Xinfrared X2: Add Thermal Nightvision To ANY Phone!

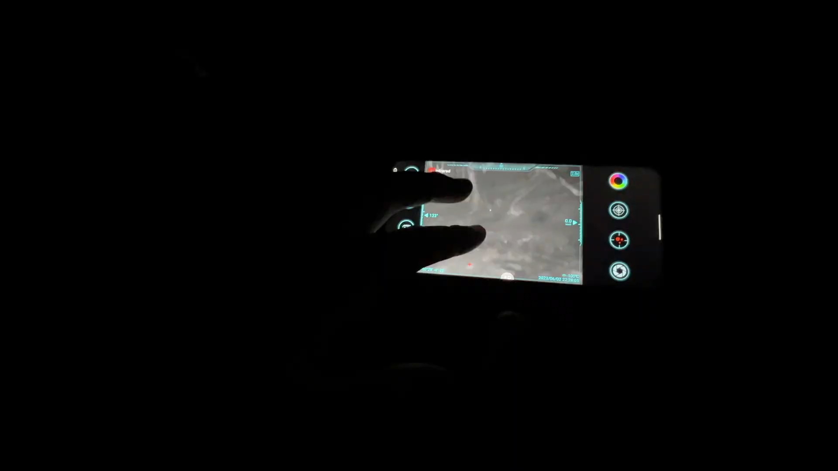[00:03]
If you want to add thermal optics to your toolset or hunting arsenal but don't want
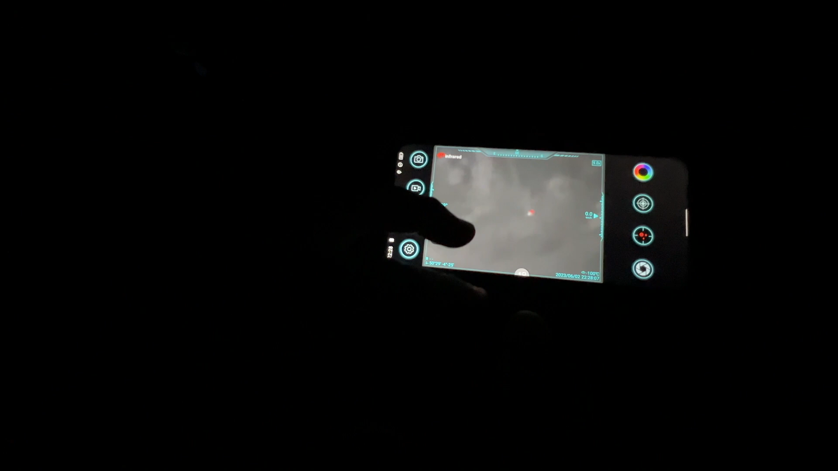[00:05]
to spend thousands of dollars on a handheld machine or scope,
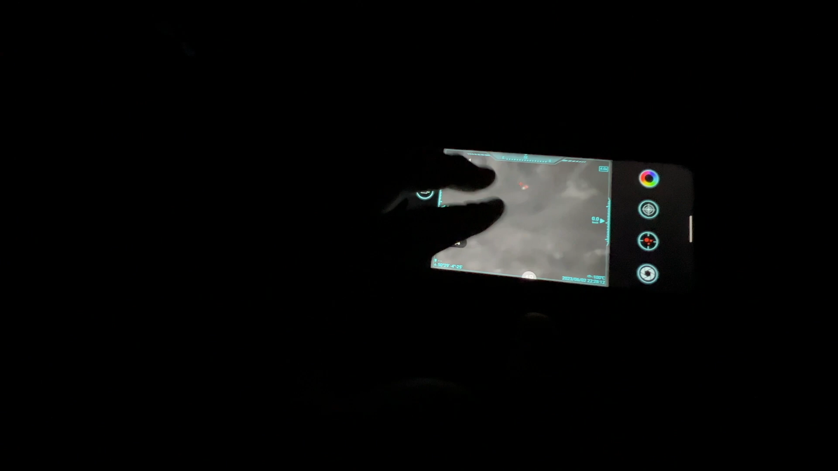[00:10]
the X-Infrared X2 at less than $400 is
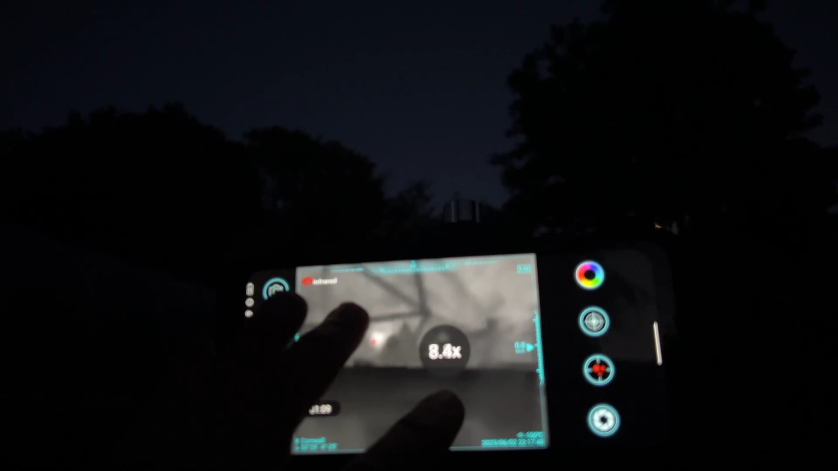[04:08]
So the X2 features a thermal resolution of 256 by 192 pixels at 50 hertz frame rate which doesn't
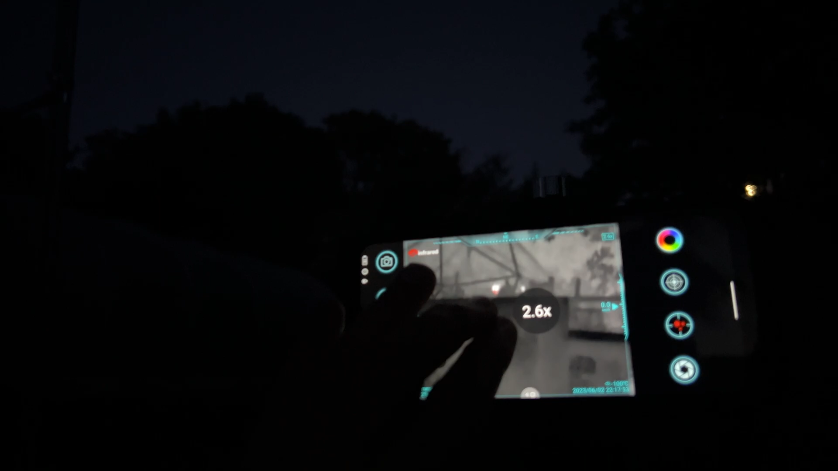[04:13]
sound like much but it is significantly higher than that typically available in
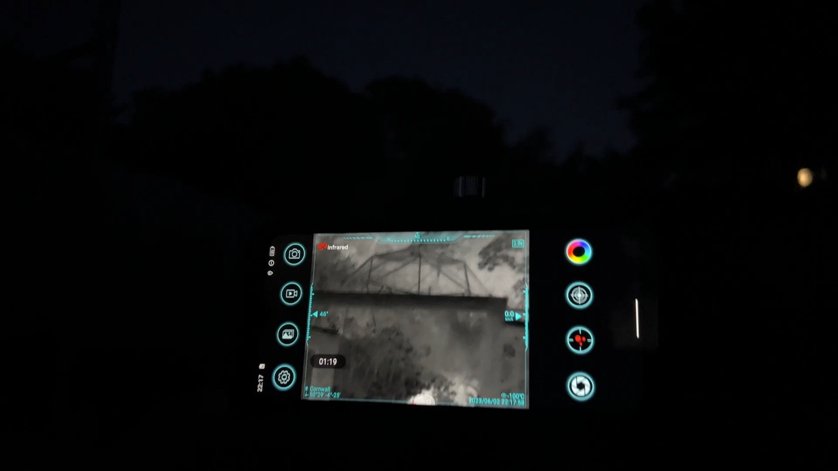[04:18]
smartphones such as the Cat S62 Pro and the Ulefone 18T which
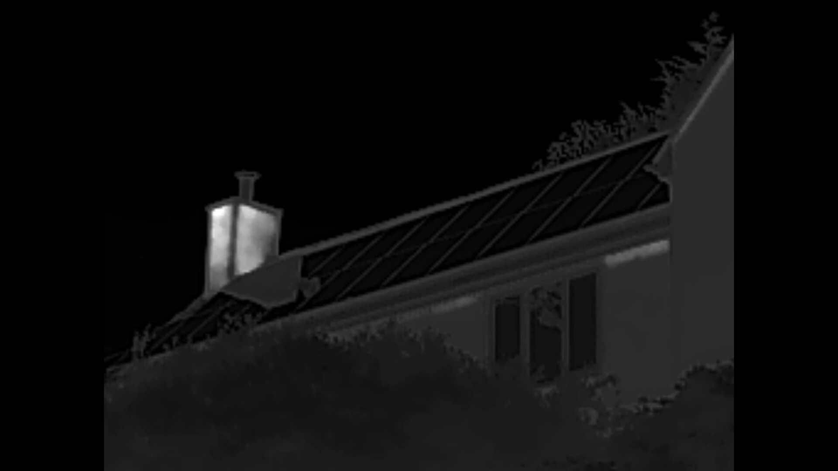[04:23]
is 160 by 120 pixels using the FLIR Lepton 3.5 embeddable sensor while the sensor inside of the X-Infrared is proprietary.
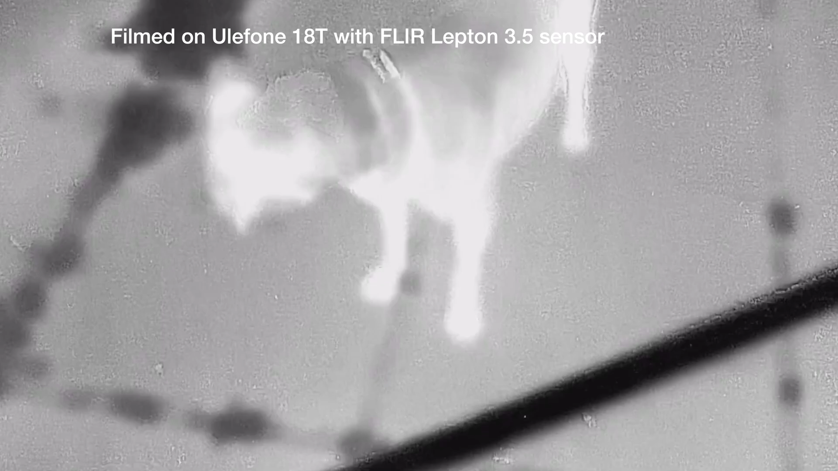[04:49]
the thermal image having been processed together
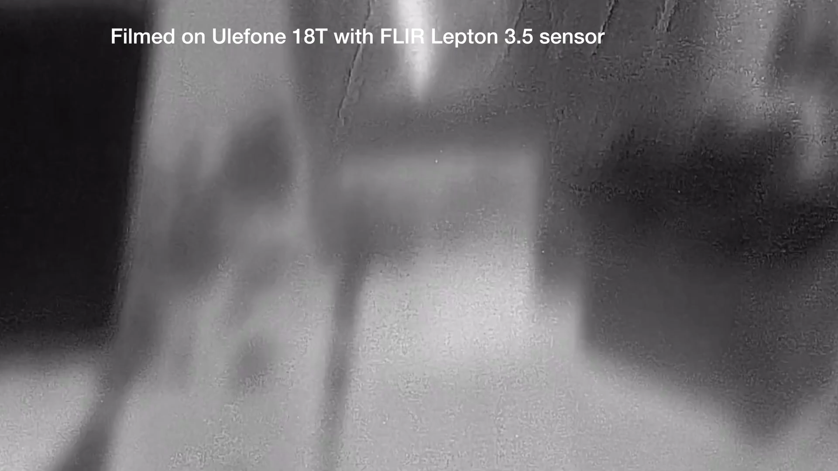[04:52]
while the Thermal Eye app and the X2 sensor only offer thermal view.
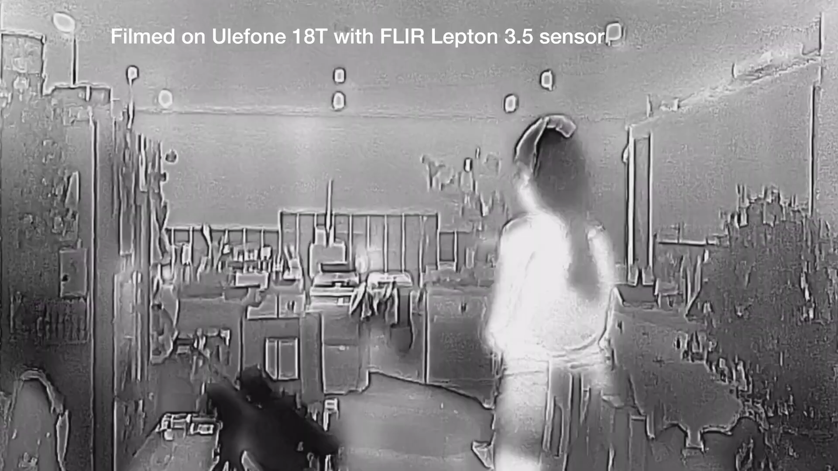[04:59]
There's no optical camera here of course it's just the one sensor and it only captures infrared.
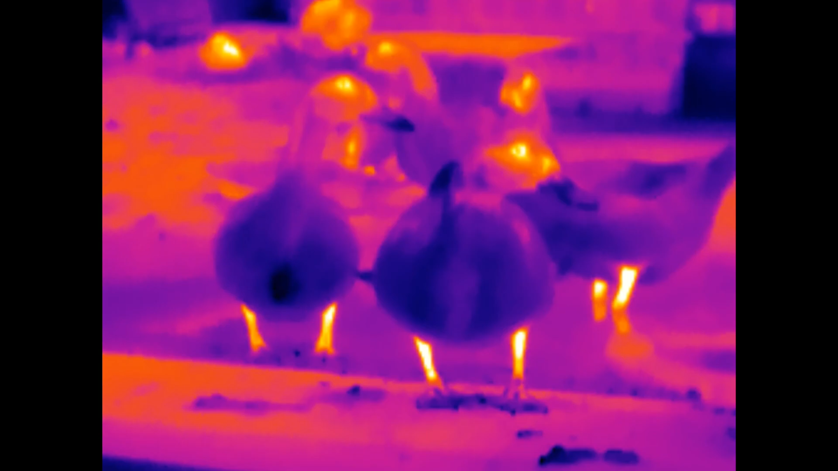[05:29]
Firstly, like all thermal smartphone sensors you get a wide choice of color palettes enabling it to work uh stealthy
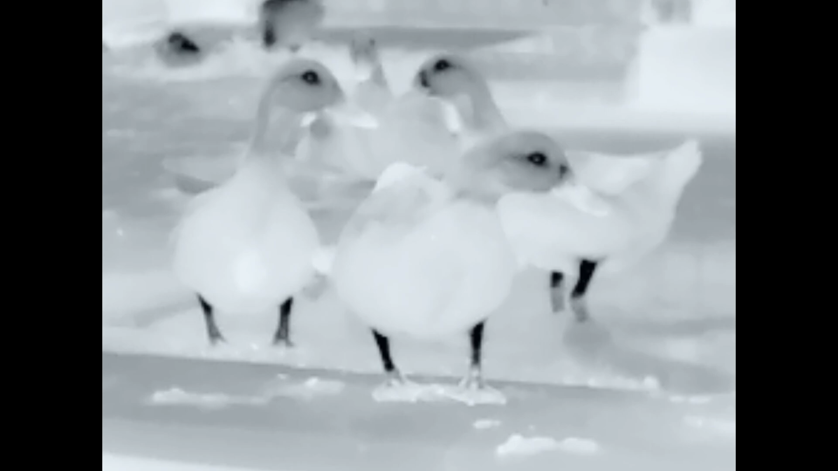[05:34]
with white hot spots or green at night or inverted black hot for daytime use for instance.
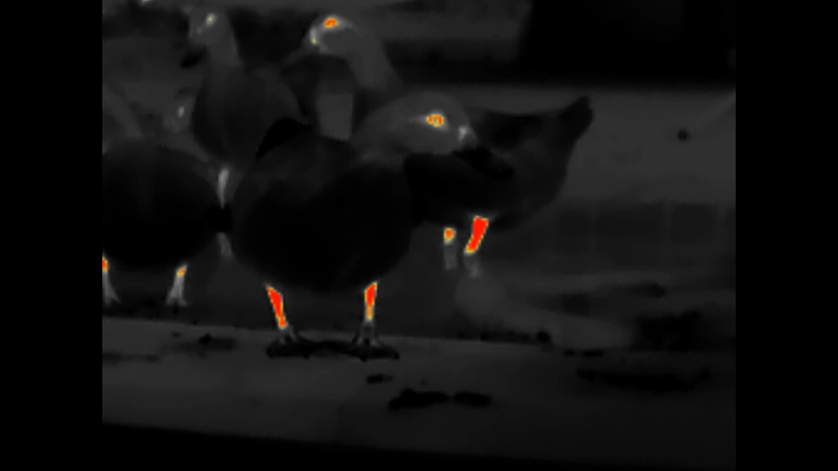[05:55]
This will automatically identify and mark any hot spots it finds in the overall view.
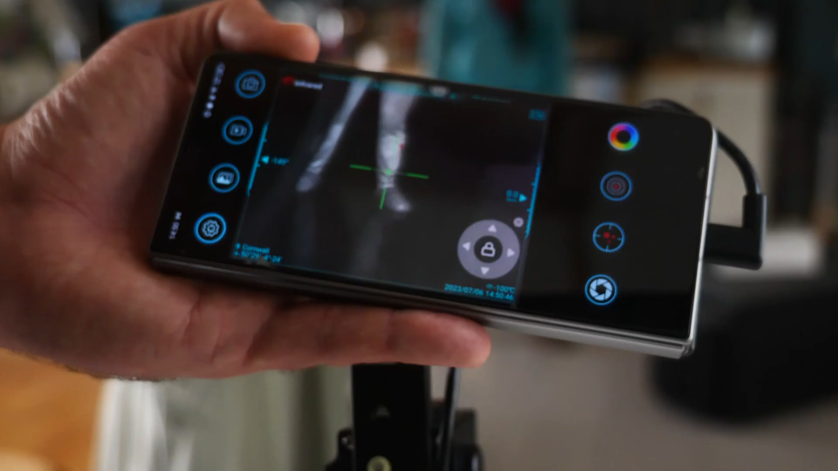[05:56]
However, this is only relative compared to the rest of the sensor.
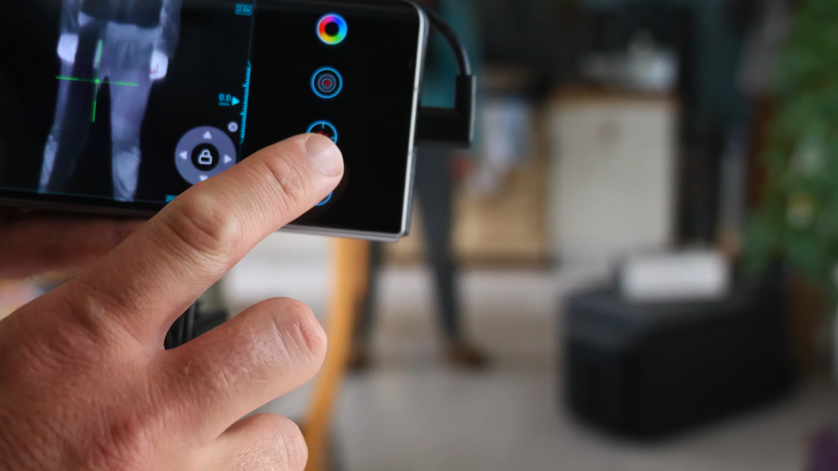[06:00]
It's not looking for a specific say body temperature.
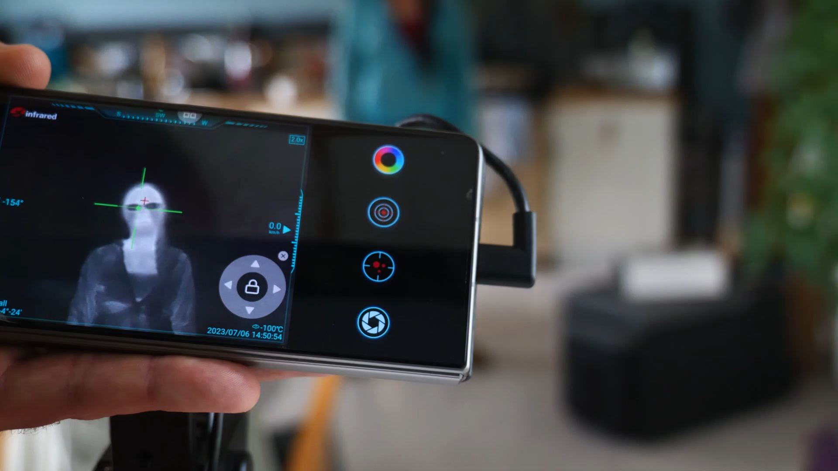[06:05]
I found the Thermal Eye X app unlike the FLIR app doesn't as far as I can tell allow you to lock in a particular temperature range.